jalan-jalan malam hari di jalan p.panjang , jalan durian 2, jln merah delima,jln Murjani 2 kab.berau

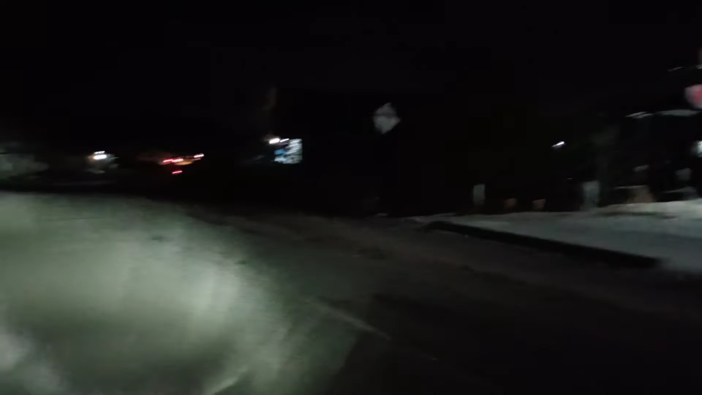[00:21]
jalan-jalan kita di bagian kampung yang ada di Kabupaten Brau. Ini lagi kita lagi lewat di Pulau Panjang.
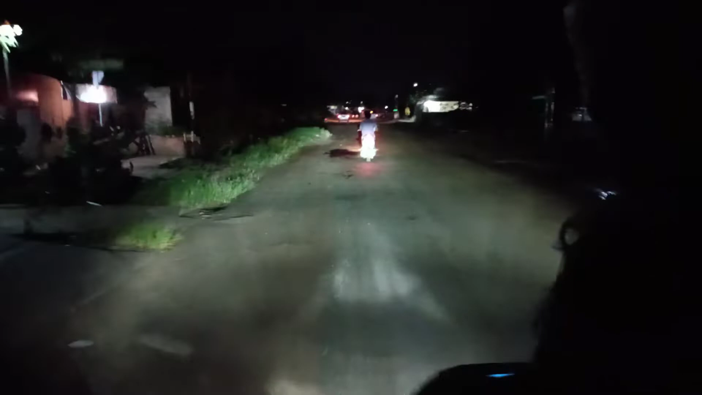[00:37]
Ini jalanannya seperti ini teman, gelap gulita dan jalanannya becek.
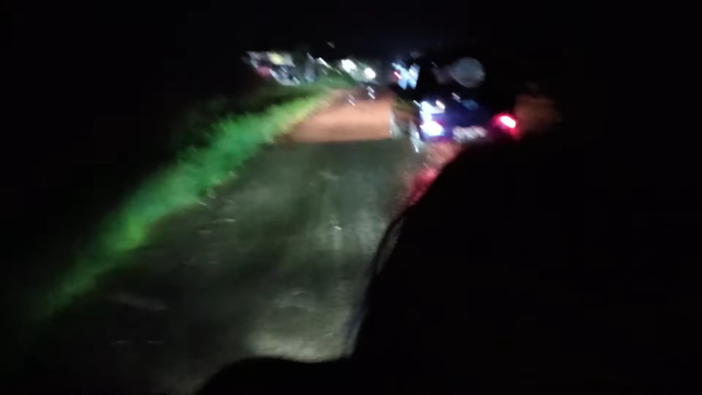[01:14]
karena waktu itu nggak ada gorong-gorongnya gitu. Coba, jangan lihat itu. Jadi sekarang lagi dikerjakan gorong-gorong. Makanya tanah hujan. Nah ini teman-teman, ini kita potong.
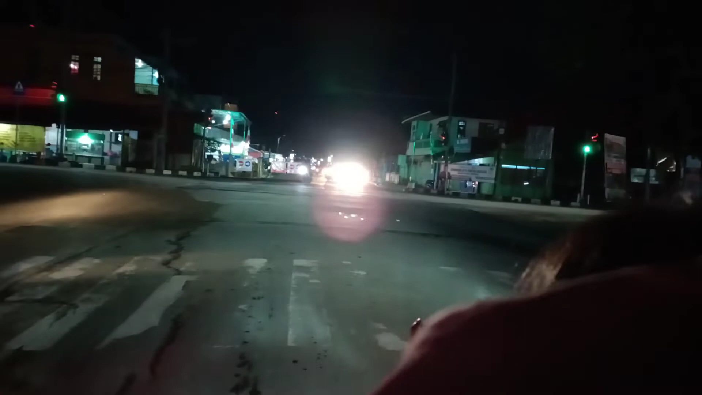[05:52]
Durian 3 kita ke kanan aja ya. Durian 2 lanjut ke rumah